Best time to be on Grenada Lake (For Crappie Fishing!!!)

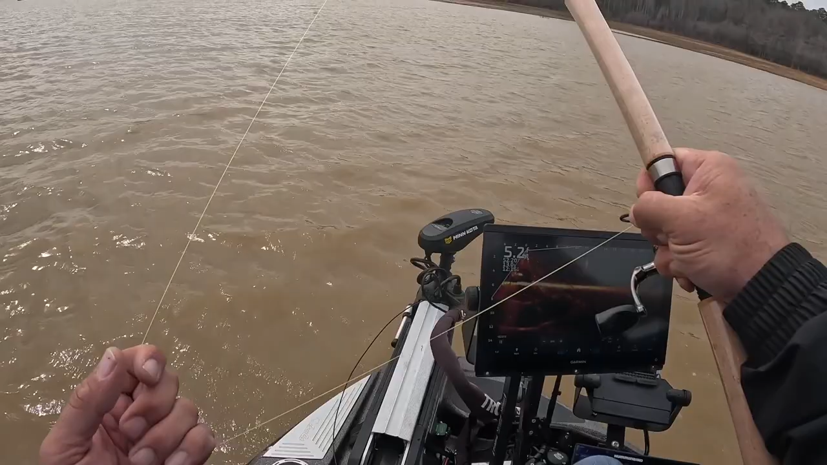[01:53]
Got him. Top lip, boat flip. Yeah, he's a good fish. Yeah. The bottom. So right now, folks, we're just dropping in on some structured fish right here. And there's one right there.
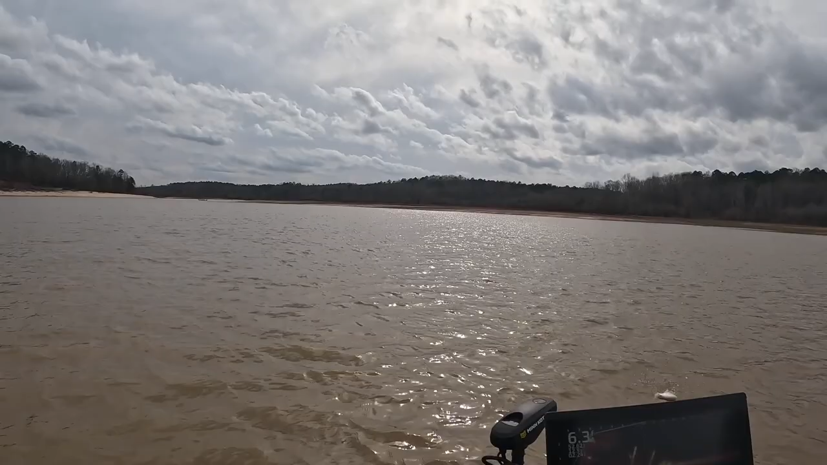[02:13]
And it's a combination of everything today. In a high wind day on Grenada.
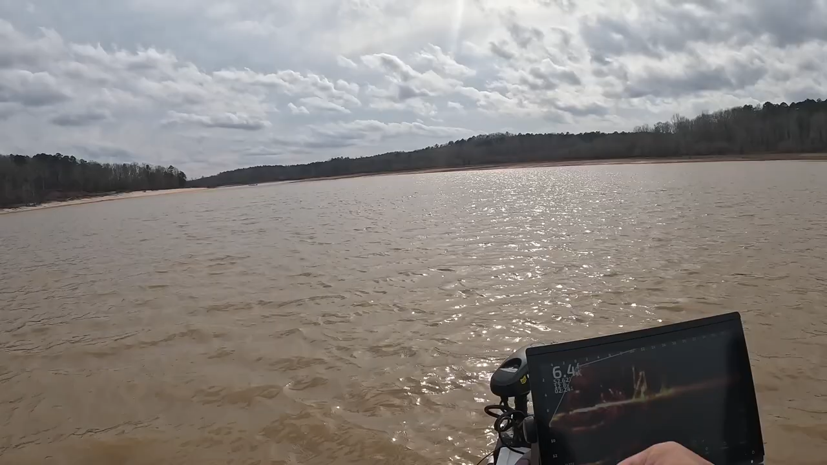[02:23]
That's a slab. That's a slab. And you're getting a look at the new 13 footer that's gonna be coming out.
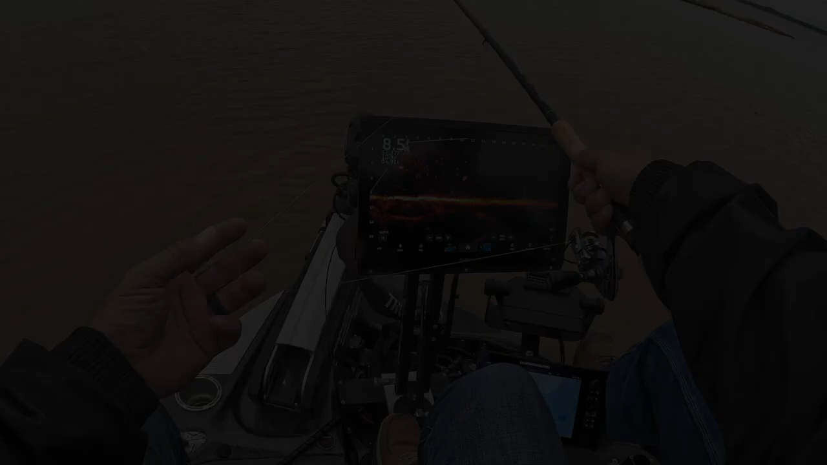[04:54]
Is that a fish line? Let's see, we know his nose is out in front. Mm-hmm. He just swam that way. That's a good drop.
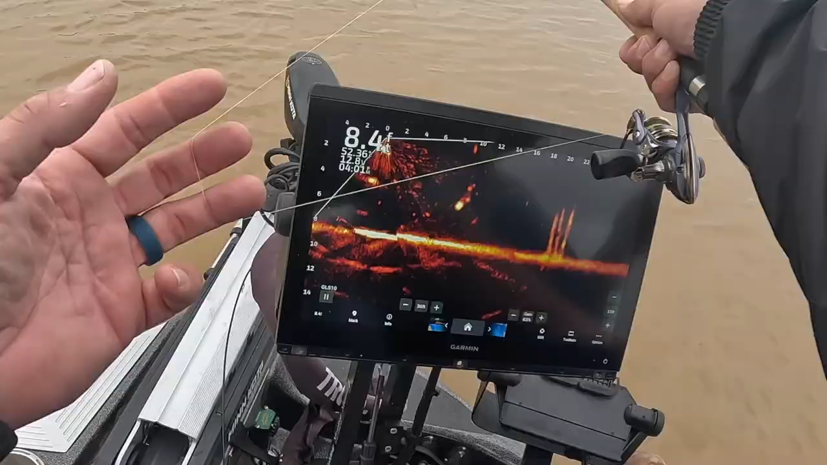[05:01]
Good drop. Good drop. Come on, baby. You're all up in these. Oh, that's so sexy. All up in his grill. Look at that guy. We're going to call him Snow White. No doubt.
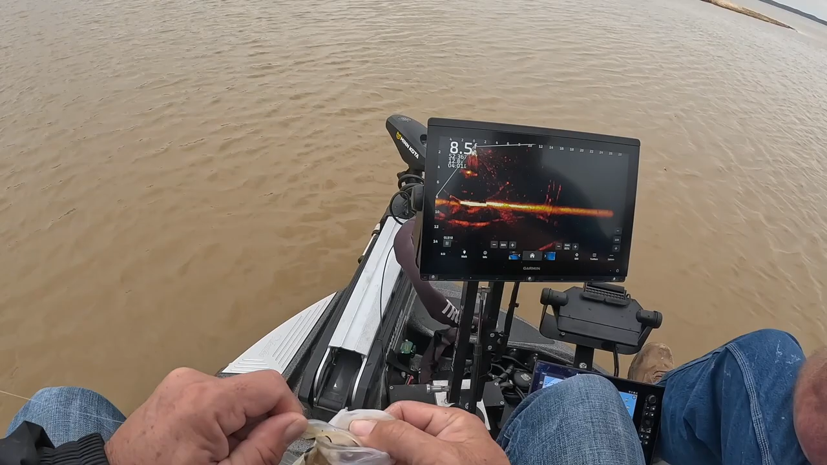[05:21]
You definitely got to put them on it. Put it on their noses. Yeah, if you like Wren Lake, you like this. I love Wren Lake. Right there.